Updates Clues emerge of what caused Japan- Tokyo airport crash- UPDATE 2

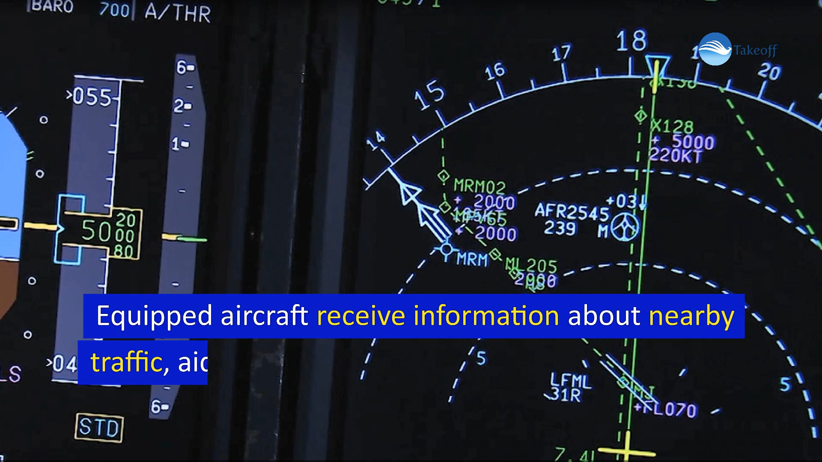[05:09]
Equipped aircraft receive information about nearby traffic, aiding in avoiding collisions, especially during ground movements.